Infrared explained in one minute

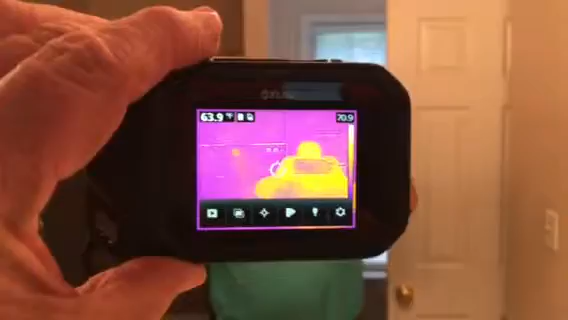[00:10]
See my heat reflection heat signature? I got two shower heads in the background.
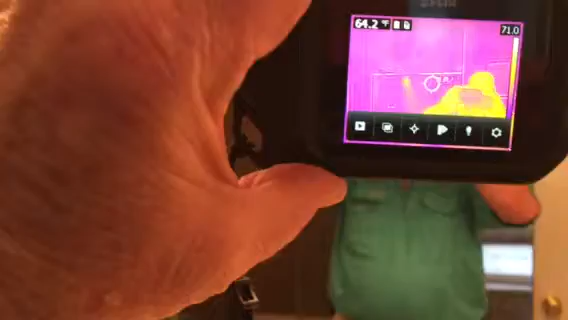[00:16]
You can see one of them just a little bit, but when you run it around where you can actually see it,
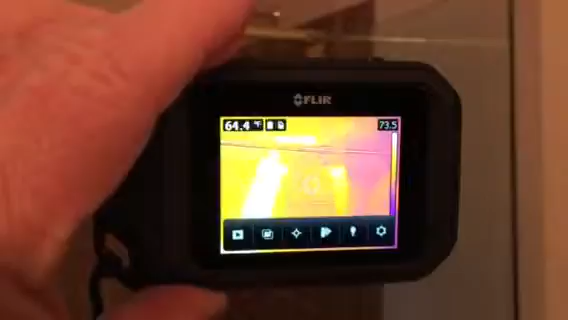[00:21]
these things have to reflect off of whatever they're seeing.
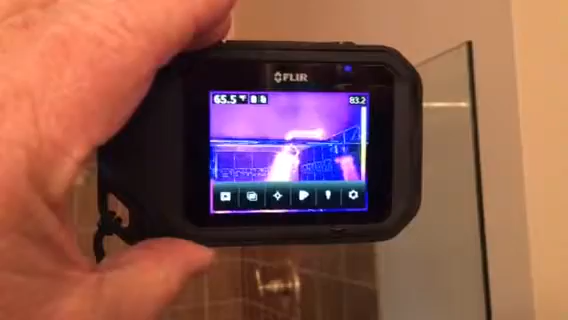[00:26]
See how hot this one is? Did you notice this one doesn't even really look hot much?
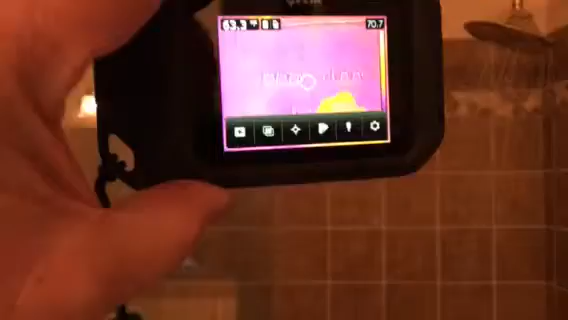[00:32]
It's because the glass is getting off too much thin. So when you move around, you can see that it's really hot.
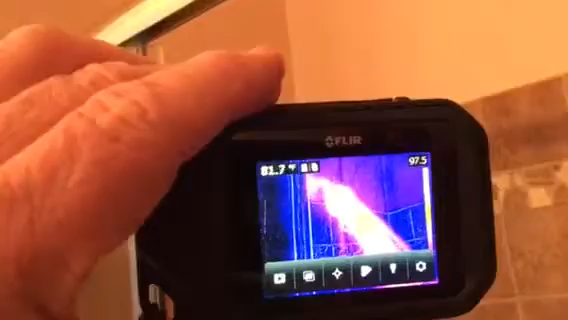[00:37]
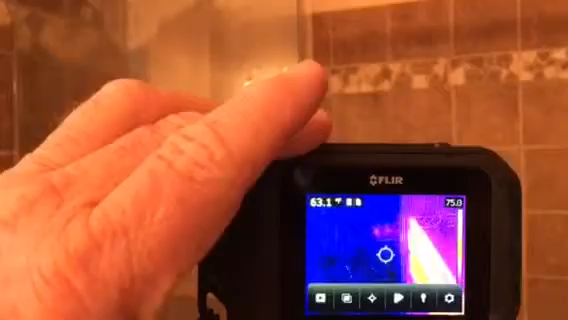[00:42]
But what I'm doing is I've got glass here and I'm getting the heat signature and the reflection off of the glass.
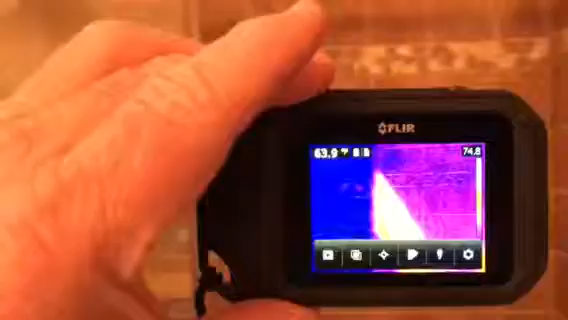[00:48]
That's how thermal imaging really works. It only gives you the heat signature off of what it actually can reflect on.